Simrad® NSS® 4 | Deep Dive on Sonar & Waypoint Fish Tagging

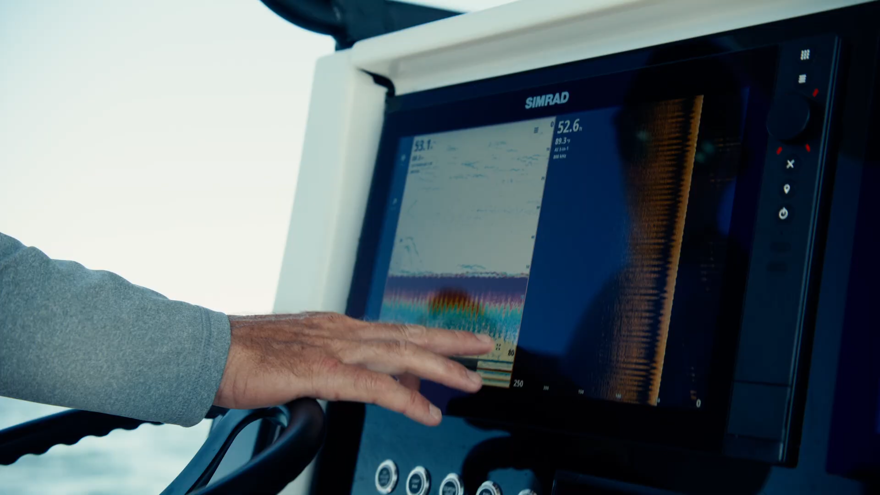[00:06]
Anglers will appreciate NSS-4's built-in 1-kilowatt chirp echo sounder, which provides incredible target clarity and separation right out of the box.